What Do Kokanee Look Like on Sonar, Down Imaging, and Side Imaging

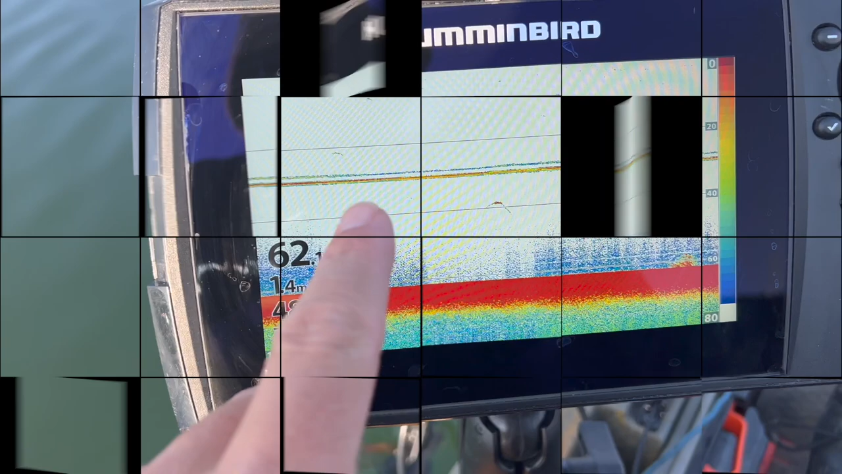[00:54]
So here I'm going to show you some kokanee on sonar. Here's one that's relatively shallow. Just got a bit. Just a little dash here. This one's sort of the classic arch and the reason you get this arch is because this is just a measure of the distance from the transducer. So when they're far away from the transducer and then they get a little closer as they get underneath the boat they arch.
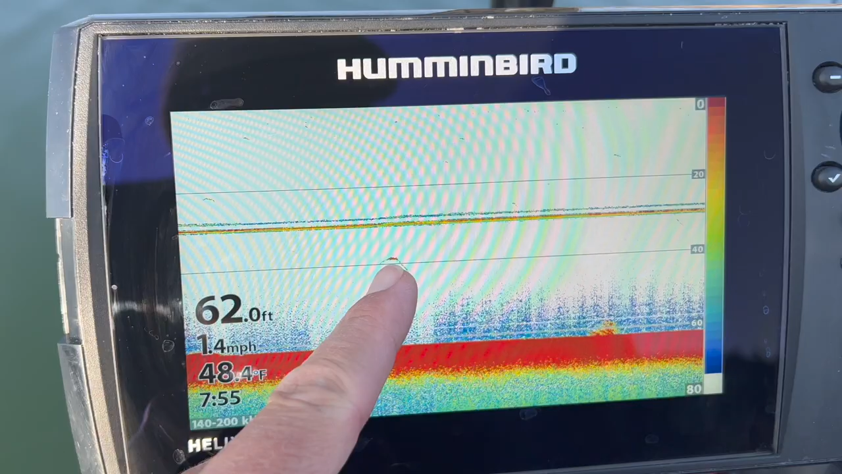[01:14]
On screen: depth 62.0 ft, water 48.4°F, speed 1.4 mph
Got a fish there so I better take care of that. And then as they get further away again the transducer they arch away from it. That's why you get the arch.
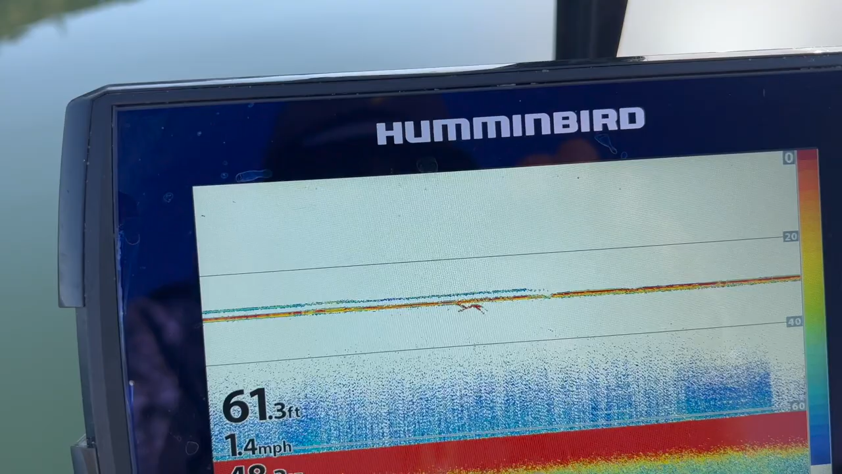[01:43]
On screen: depth 61.3 ft, speed 1.4 mph
This is my downrigger and there is three kokanee right there that came up to check out the downrigger ball. Sonar is the primary thing I rely upon in all situations just because of the range of depths that it operates in.
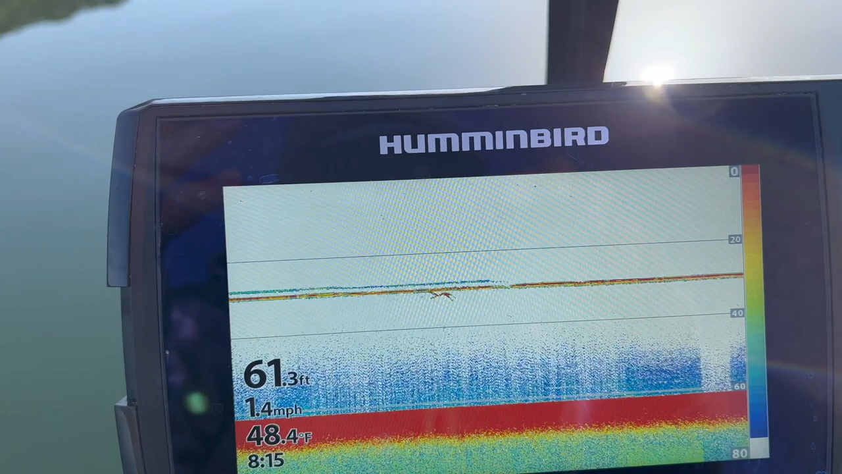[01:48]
On screen: depth 61.3 ft, water 48.4°F, speed 1.4 mph
You can go anywhere from zero to two or three hundred feet or more.
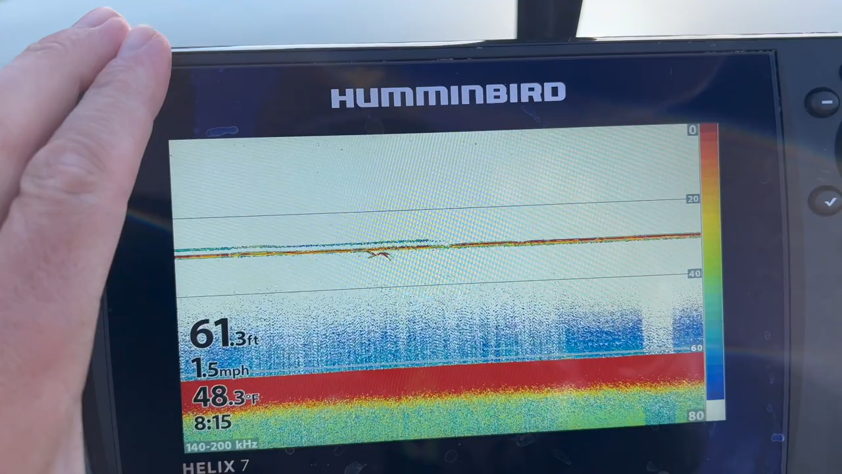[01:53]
On screen: depth 61.3 ft, water 48.3°F, speed 1.5 mph
I get a little bit of noise here from my motor.
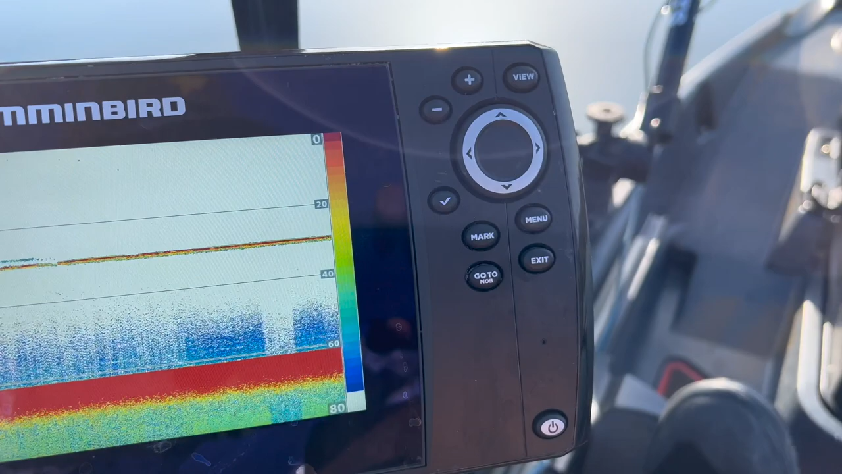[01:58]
That's just part of one of the issues I had with the autopilot which I don't like.
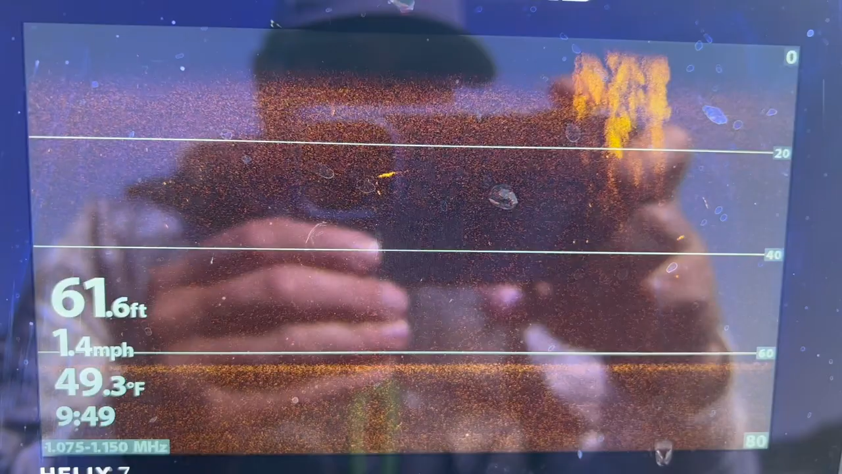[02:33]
On screen: depth 61.6 ft, water 49.3°F, speed 1.4 mph
Okay so here's what kokanee look like on down imaging.
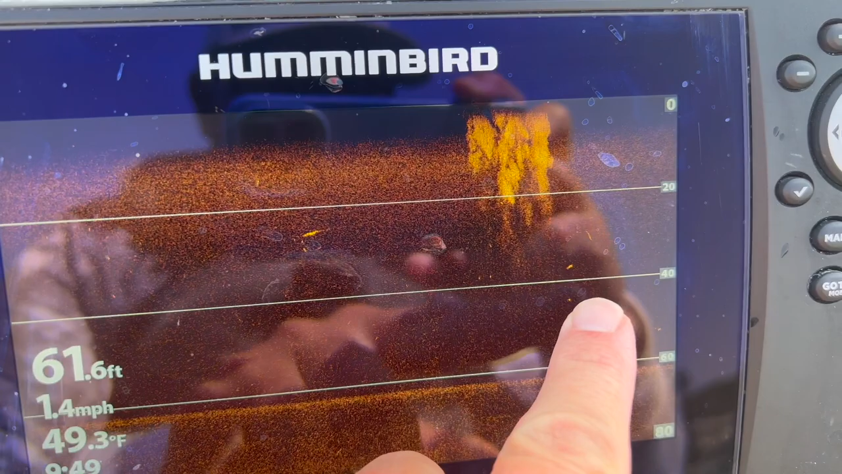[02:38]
On screen: depth 61.6 ft, water 49.3°F, speed 1.4 mph
They'll just be these little streaks or flecks like this. This is actually wake from a boat that passed in front of me.
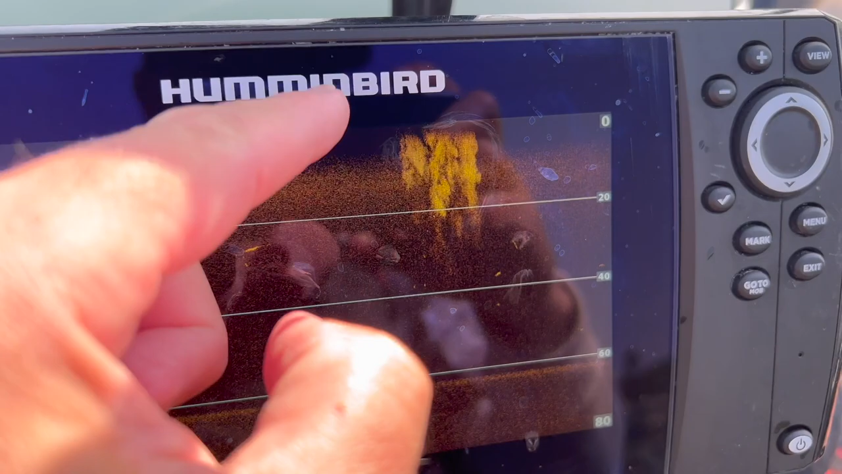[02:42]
You can see how it actually mixes the water column into the upper 20 feet. Oop. Another fish on. There was.
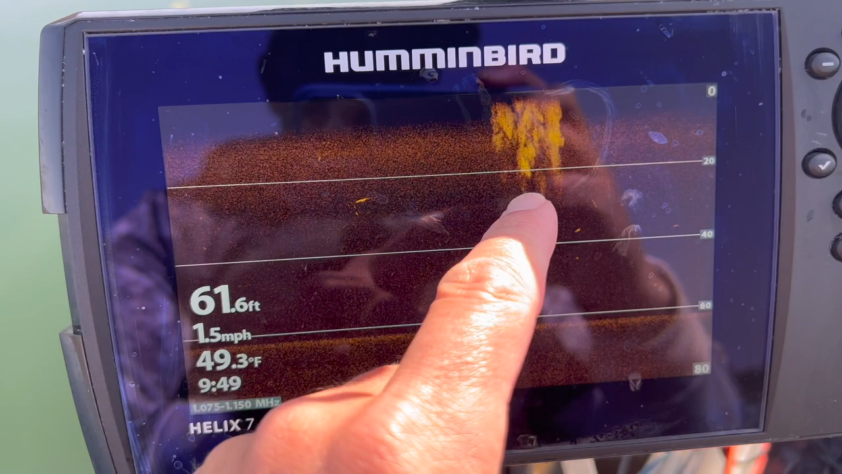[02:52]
On screen: depth 61.6 ft, water 49.3°F, speed 1.5 mph
But yeah you can see how the impacts of wake actually affect down to 20 feet deep which is really remarkable.
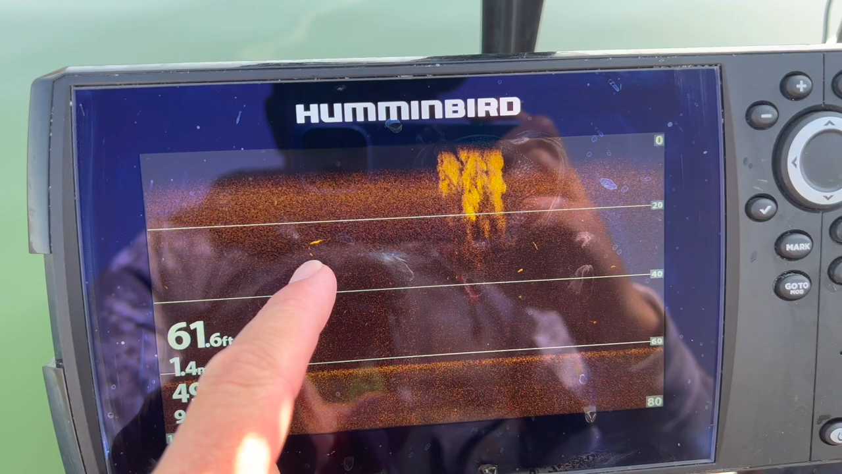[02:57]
On screen: depth 61.6 ft
But yeah you can see the kokanee here. These are probably kokanee on the edge of the cone but these ones are right in it.
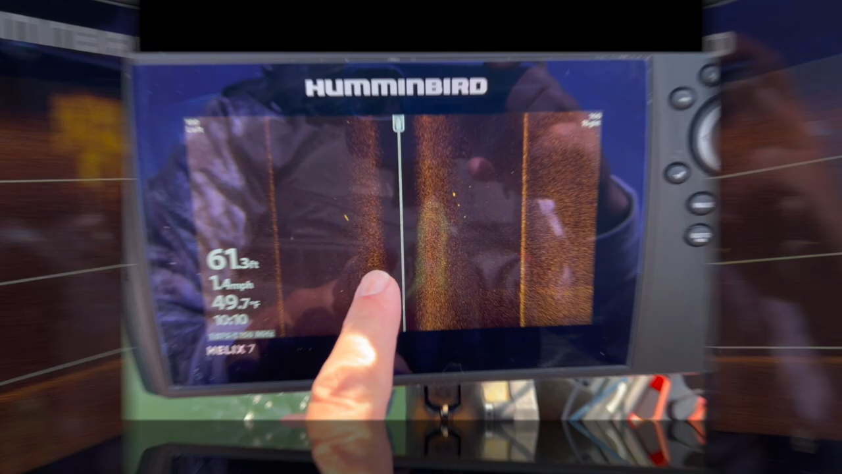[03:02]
On screen: depth 61.3 ft, water 49.7°F, speed 1.4 mph
Now on sight imaging you can see so this is what the left side of the boat right side of the boat.
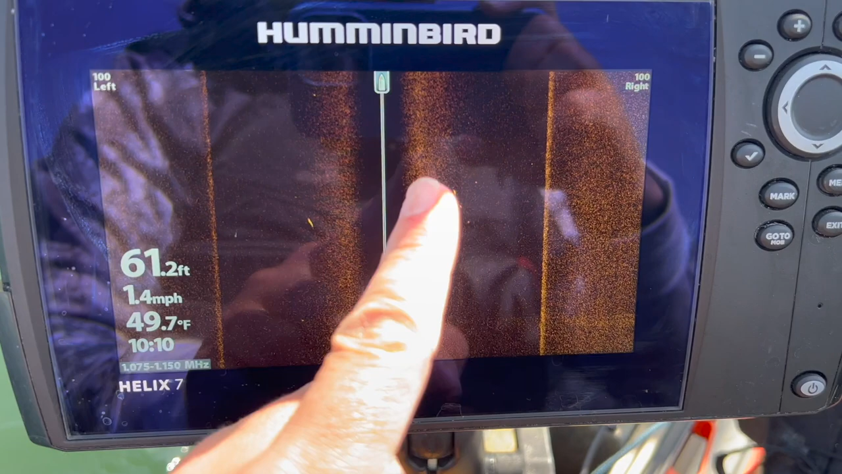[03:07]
On screen: depth 61.2 ft, water 49.7°F, speed 1.4 mph
This area here is this is the bottom and then this is the empty water.
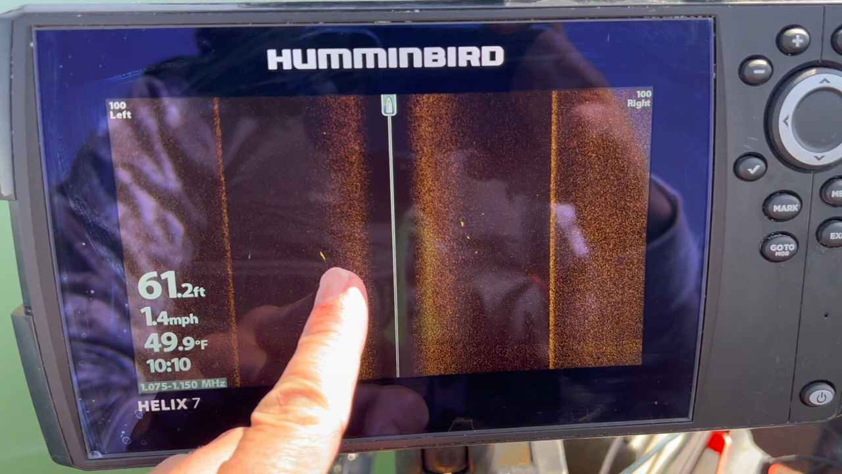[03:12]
On screen: depth 61.2 ft, water 49.9°F, speed 1.4 mph
You can see kokanee off to my left here and kokanee here. And so this is a relative depth that crossed here. So these fish are you know mid way in the column 20-30 feet.
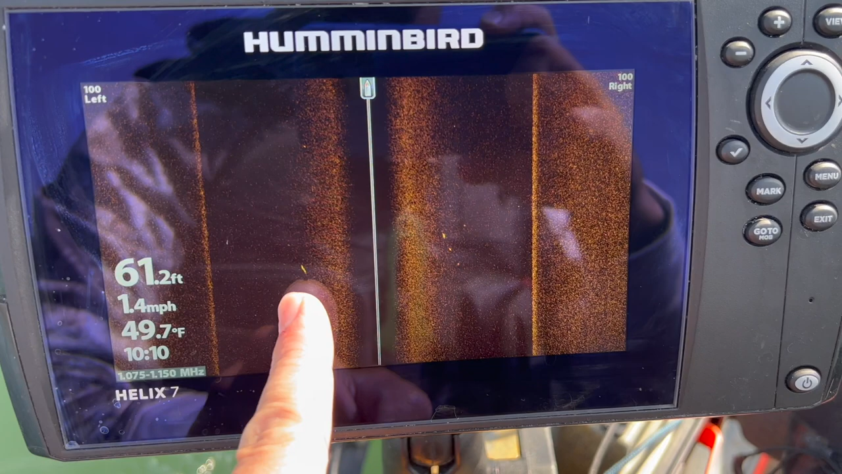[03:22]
On screen: depth 61.2 ft, water 49.7°F, speed 1.4 mph
These ones might be just a little bit shallower.
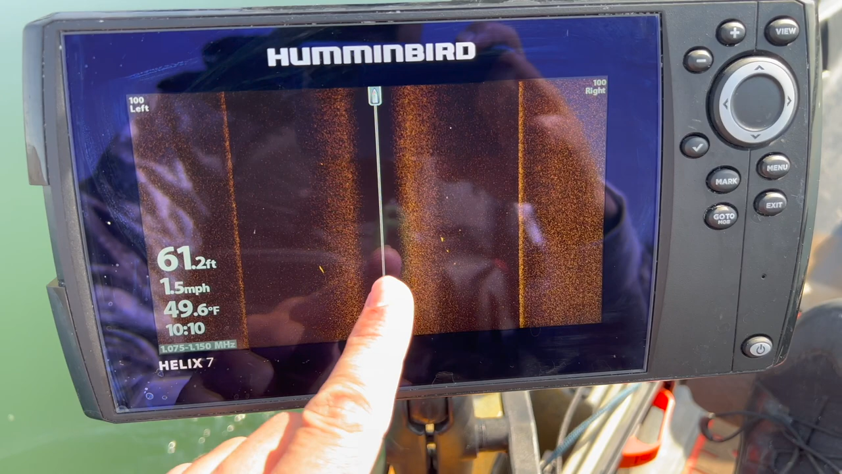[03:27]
On screen: depth 61.2 ft, water 49.6°F, speed 1.5 mph
So sight imaging does let you locate kokanee off to your left and right but kokanee deeper than 60
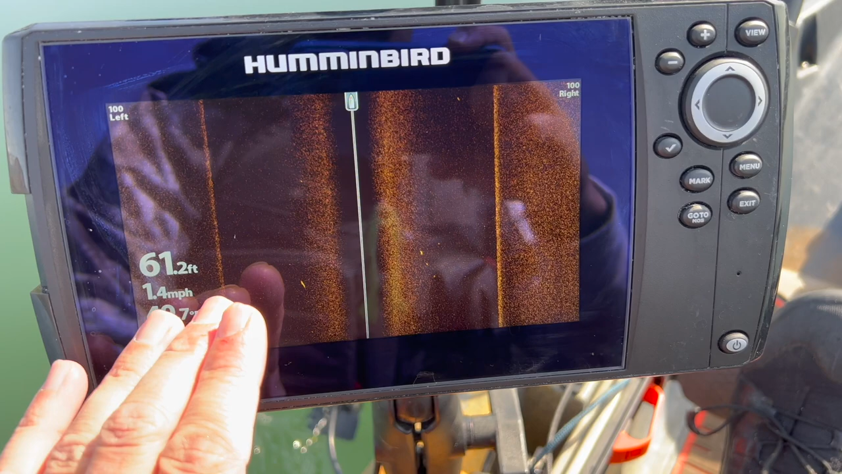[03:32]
On screen: depth 61.2 ft, speed 1.4 mph
feet you can see that it really starts to get super grainy and not as resolved.
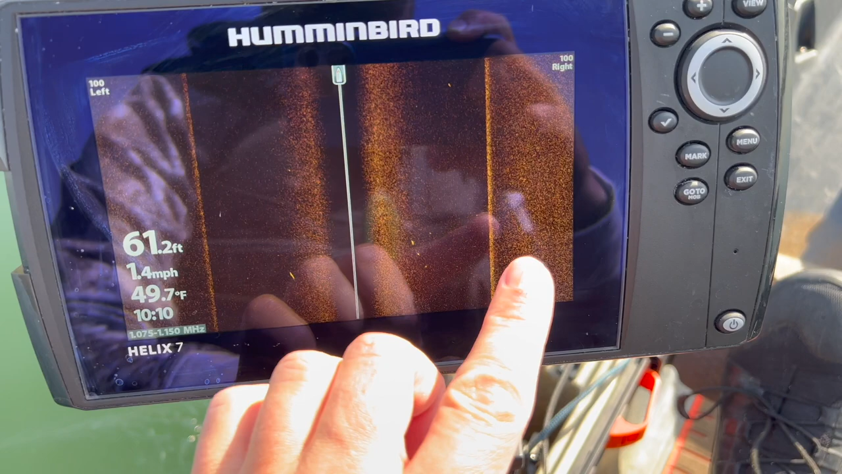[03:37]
On screen: depth 61.2 ft, water 49.7°F, speed 1.4 mph
When they're 60 feet or greater I feel like the sight imaging doesn't do as great a job.